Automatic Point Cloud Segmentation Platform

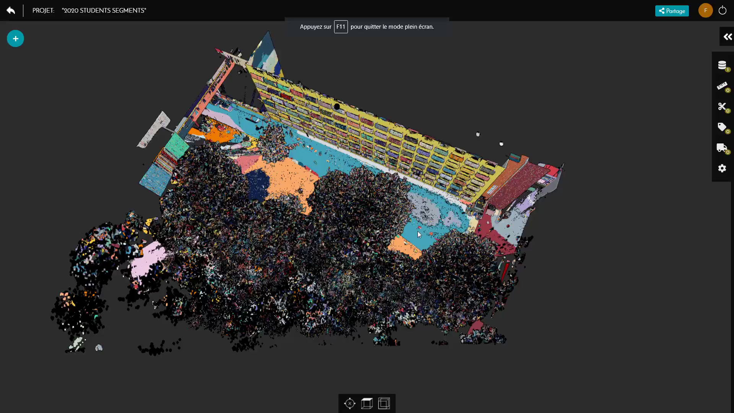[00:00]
Hi there, it's Florent here. So let's check out the result of the automatic segmentation.
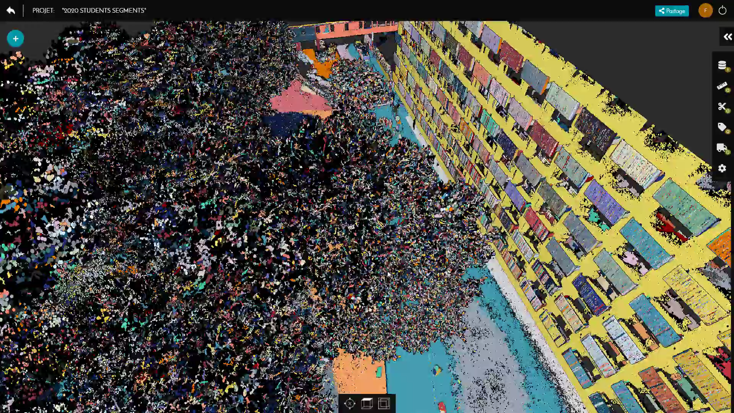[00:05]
Really funny what's happening in the trees.
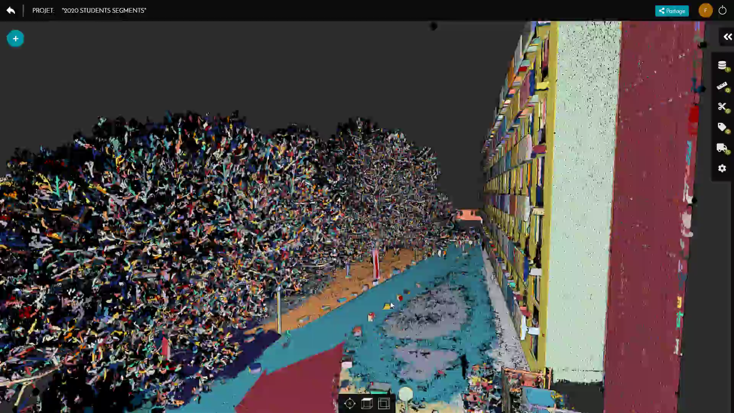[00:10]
As you can see here we already have big segments automatically detected and it's super
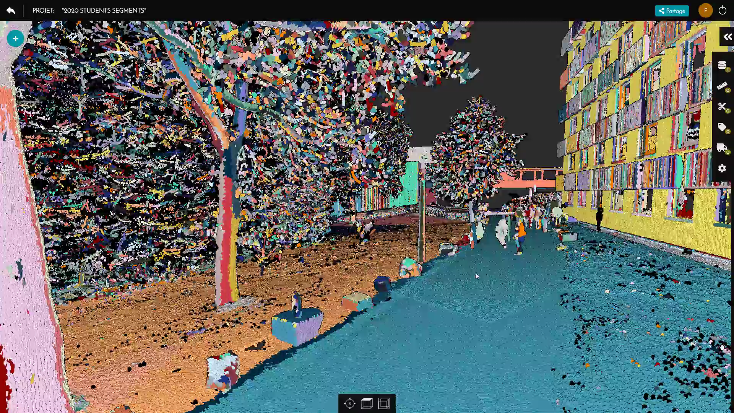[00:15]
useful in this case because what was done was just giving to the student the
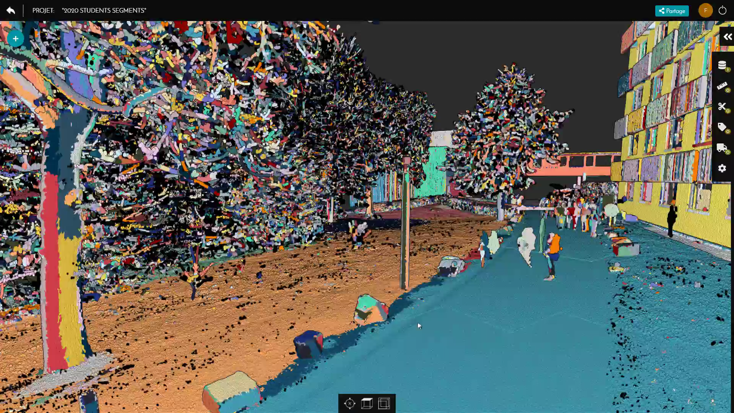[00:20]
topography mostly and some elements but just filtering the 10 biggest components you get everything.
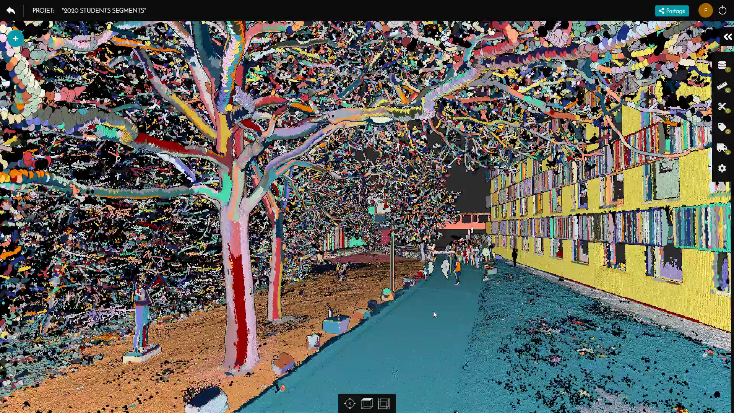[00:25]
And look at the trees how they are very nice.
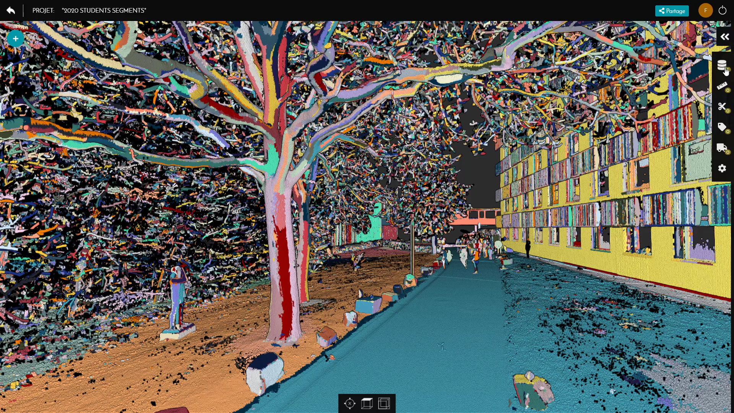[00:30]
So we are here within Flybus platform and we have several level of segmentation. So here I will take the let's say the really coarse at the end and you can see already
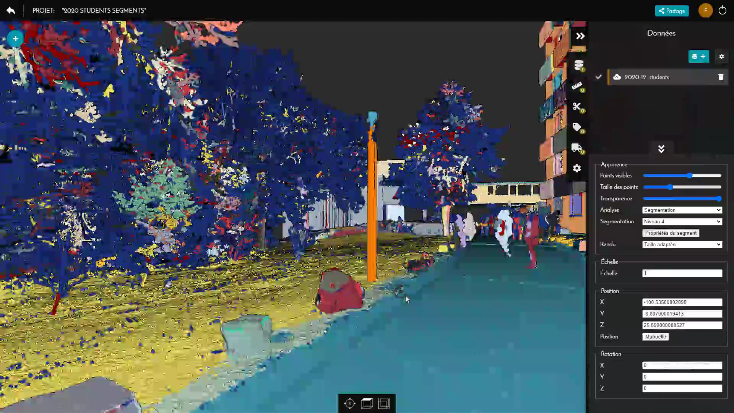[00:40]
that we have super nice thing getting rid of all the noise automatically just the drag and drop.
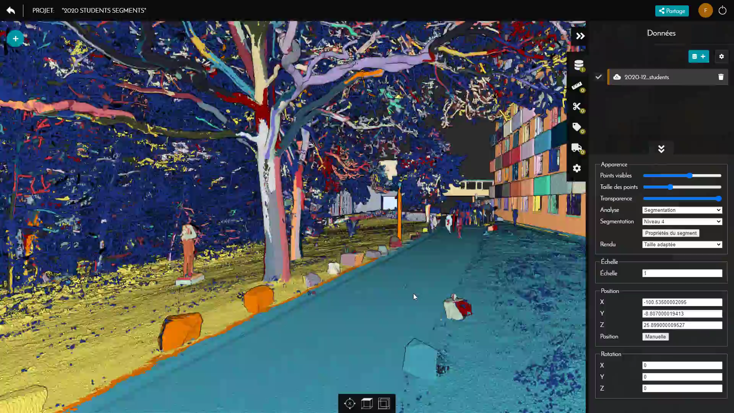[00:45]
It didn't took very long for this point cloud that
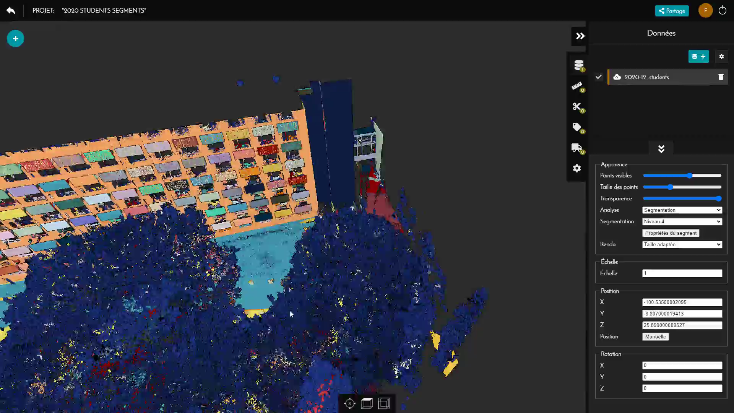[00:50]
is already made out of hundreds of millions of points but
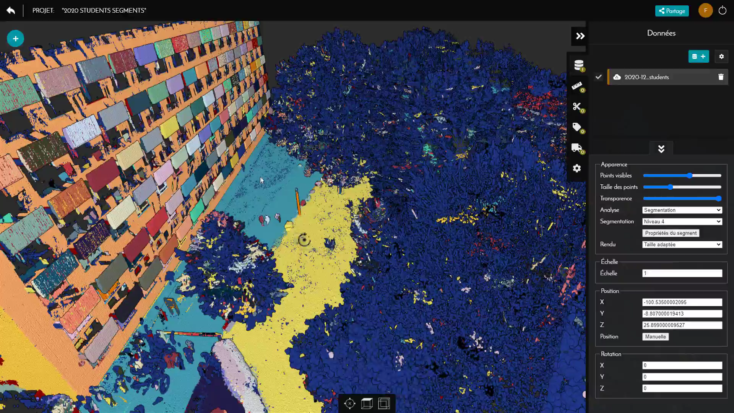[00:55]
it's super nice to see the results of the segmentation. Give it a go if you want.